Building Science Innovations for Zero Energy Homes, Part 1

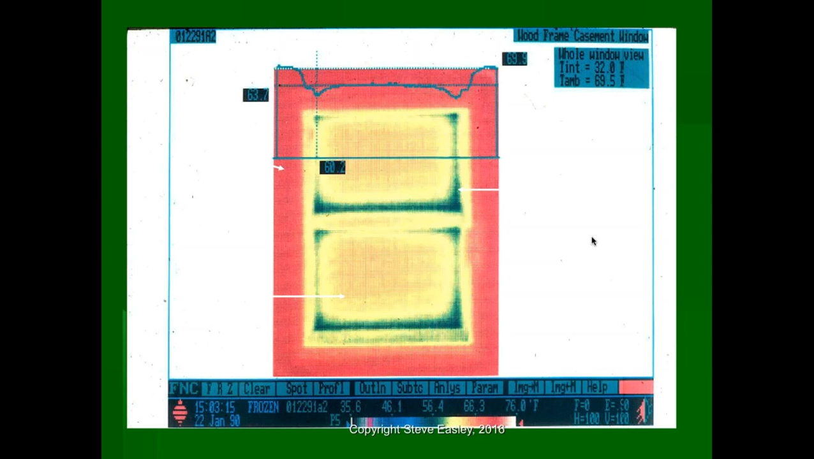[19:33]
So, for example, here you can see in this window where most of the heat loss is occurring, is around the spacer. So having a good spacer is important. So anytime that you buy windows, you want to look for these three important things.
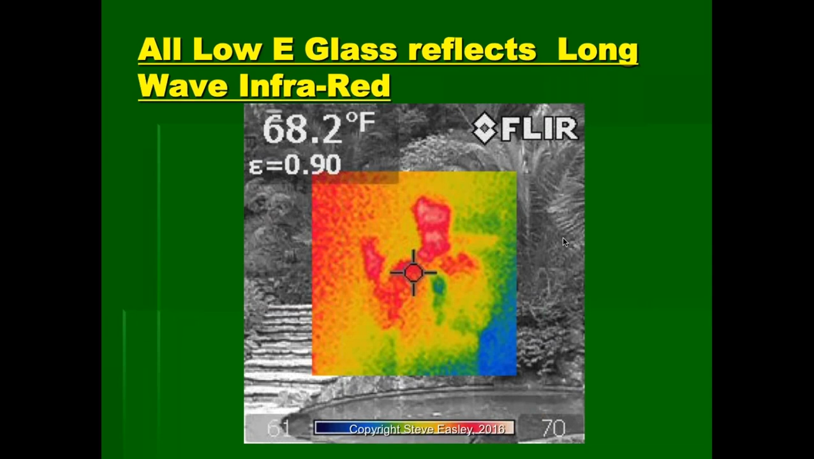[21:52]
On screen: spot 68.2°F
winter months, and certainly in the summer. So if you look at this window, for example, we can see that we have a low-E glass on the left-hand side.
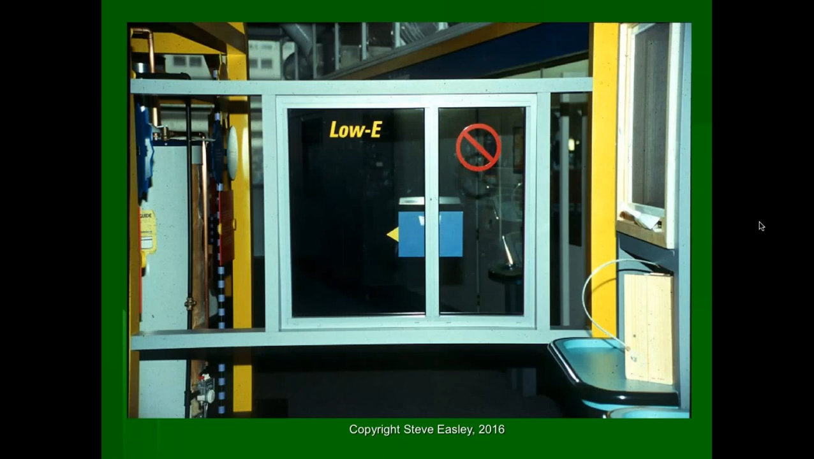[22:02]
On the right-hand side, we don't have any low-E glass. And if you look at this infrared image of me standing in back of the infrared camera, the heat from my body is reflected off the low-E coating and absorbed by the camera,
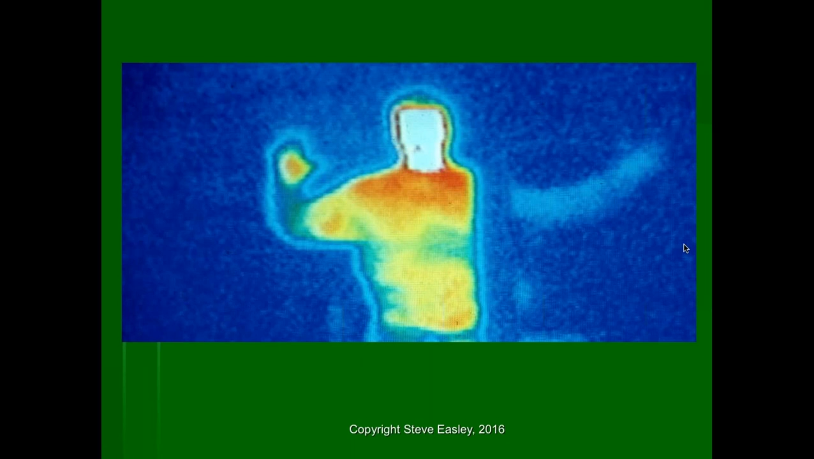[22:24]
where the low-E glass or the non-low-E glass on the right-hand side it really isn't working so well. So here's an example of a window,
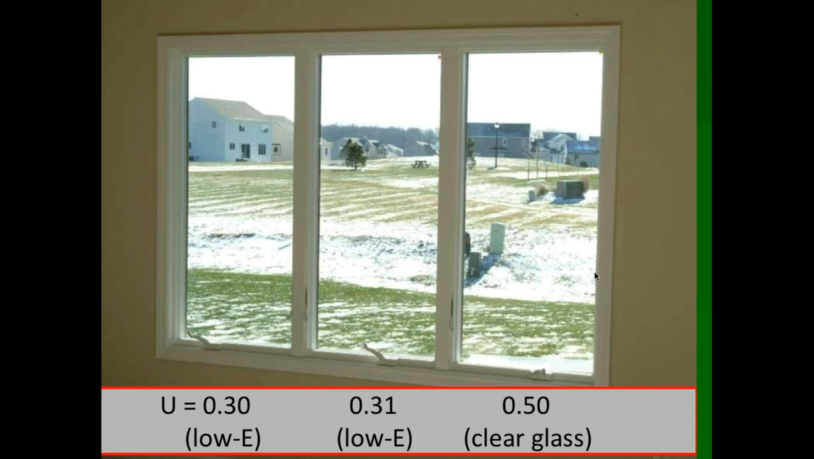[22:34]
an infrared image of a window that has low-E coatings on the left-hand side, and on the right side we simply have clear glass. Now what I want you to pay close attention to is look at the difference in the surface temperature. The low-E units on the left, they're much warmer.
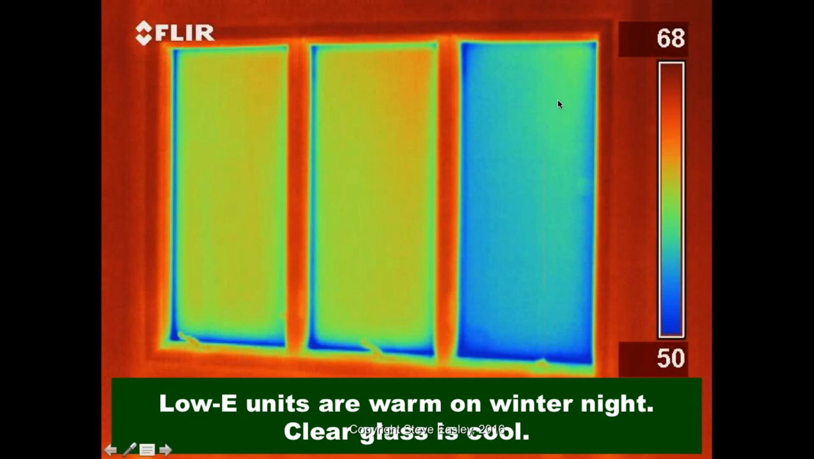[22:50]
And so the glass on the right side is cooler, so you're going to experience that as a loss in comfort, both winter and in summer.
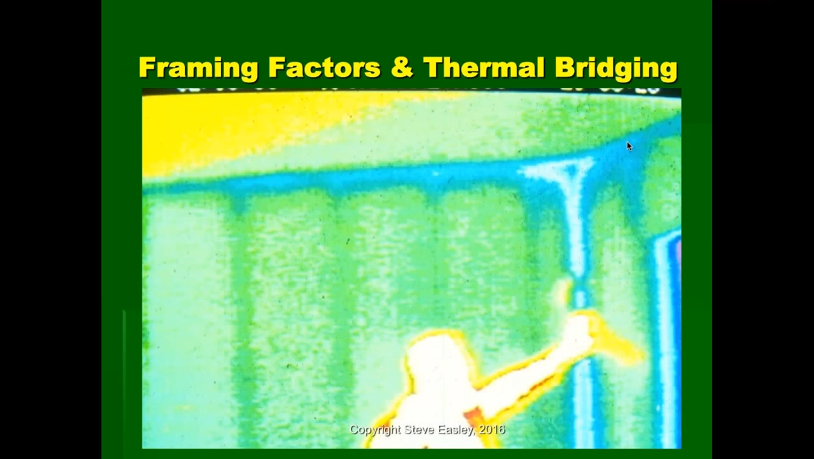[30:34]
So when you look at infrared images of a home, you can typically see where the thermal bridging occurs is at the stud and in the corners. When you look at this image here, everywhere that the frost is melted is where we have thermal bridging occurring.
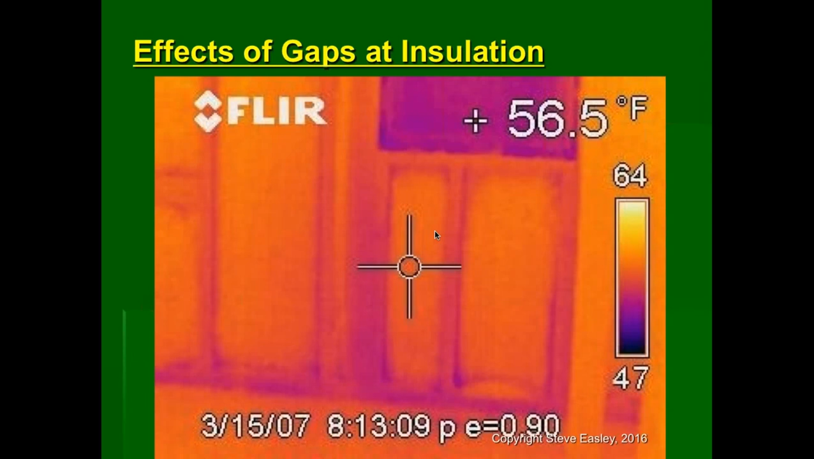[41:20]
On screen: spot 56.5°F
That's because of all these compressions and all these issues associated with how the insulation is installed. Now this I think you'll find fascinating. This one of my colleagues, Rick Chickwood, he built this knee wall and he put some heat lamps behind it, and this wall has 4 different levels of insulation in each of the stud bays. It has a, one of the stud bays has an R11 bat, one of the stud bays has an R13, one has an R19, and one of the stud bays has no insulation in it. Well, it's pretty easy to spot which stud bay here on the far
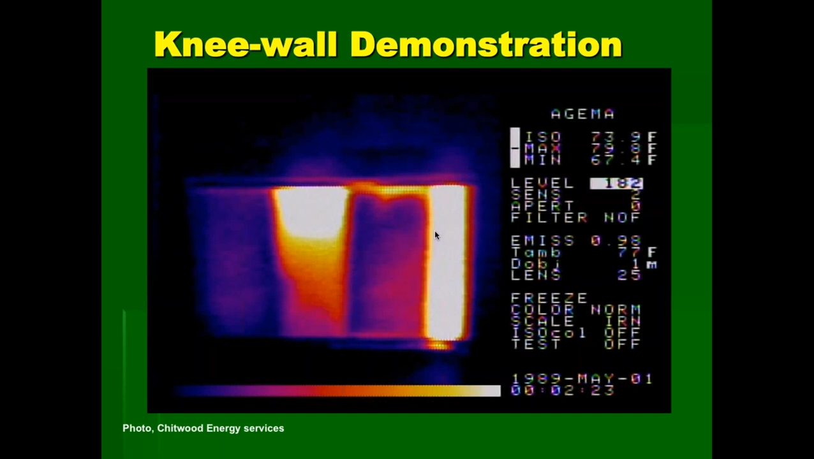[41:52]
On screen: max 79.8°F, min 67.4°F
right is not insulated at all. But what you might be surprised to know, the stud bay that performs the best is the R11 that is perfect, the insulation is perfectly installed. When we look at sloppy insulation practices of our R19 bat here, for example, it really performs closer to about an R4 simply because the gaps, the cracks, the way the insulation is installed.
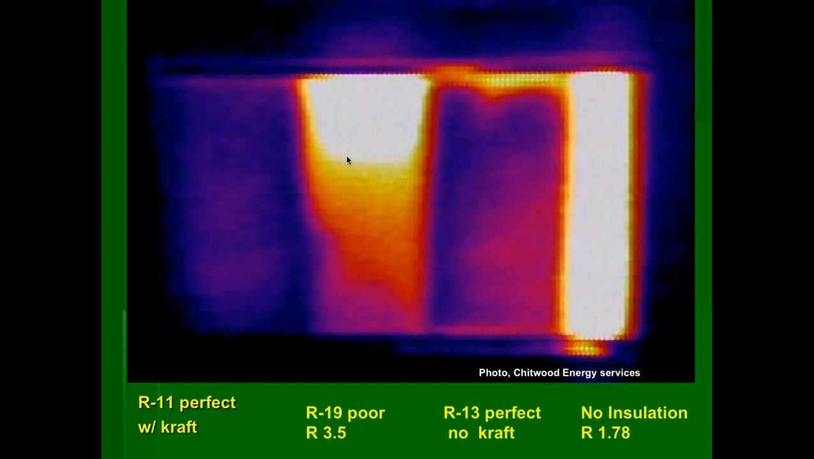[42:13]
So this is why we want to make sure that we follow simple insulation procedures that are basically best exemplified by the ResNet insulation grading procedure.
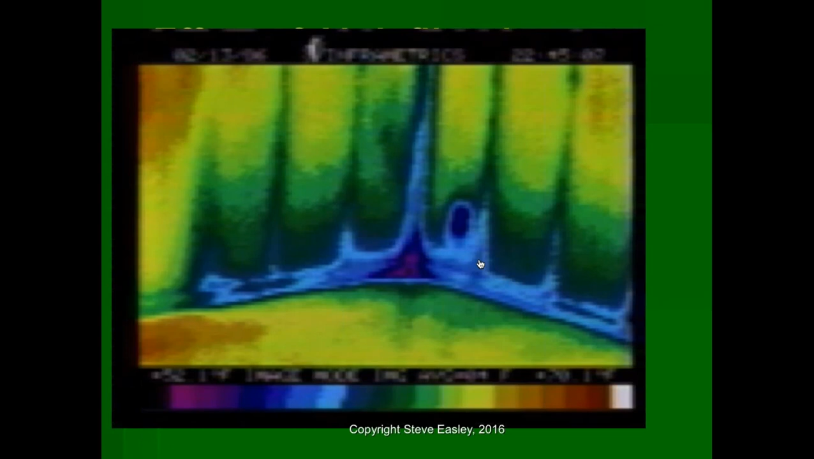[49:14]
diminishes the overall impact of the insulation. So we see this insulation operating at less than a third of its total R value simply because of wind washing or air infiltration running across the insulation.